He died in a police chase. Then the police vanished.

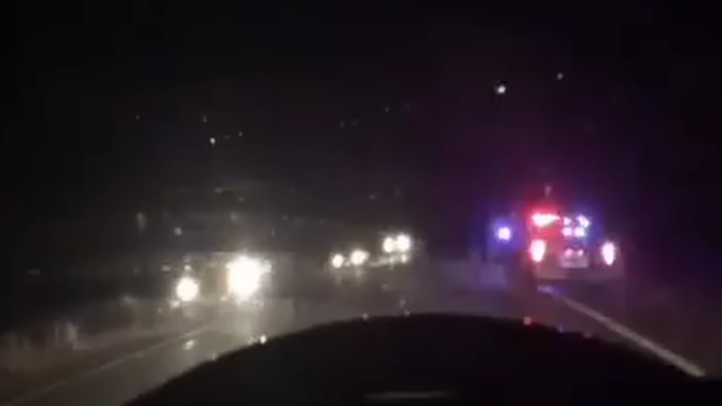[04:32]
and another red flag two witnesses said Raven was alive after the crash that he called out for help for about 30 minutes while officers stood by and provided no medical attention
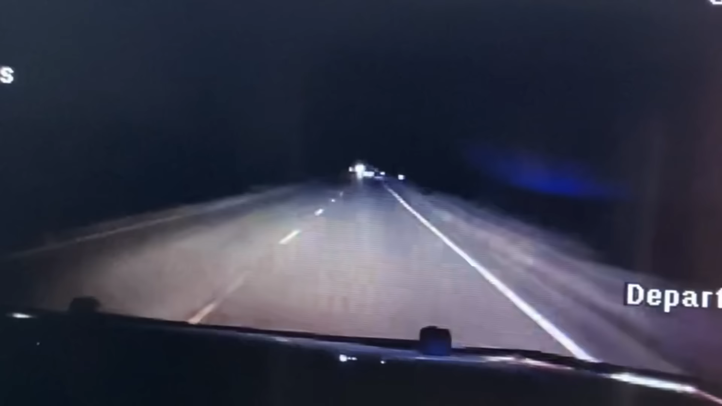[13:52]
Braven's car then pulls off the side of the road Braven turns off his headlights it's a tactic drivers sometimes used to hide from police and the officer see sees Braven's car go up onto the railroad tracks
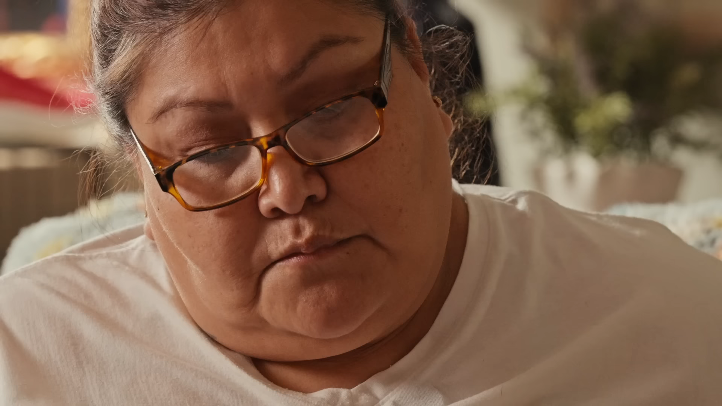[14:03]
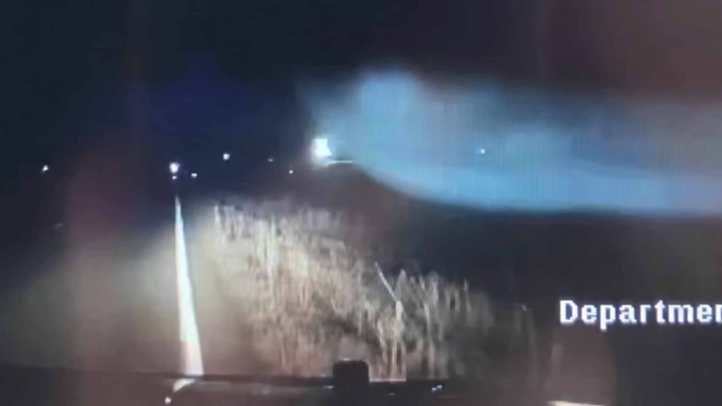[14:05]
and then he's hit by the train I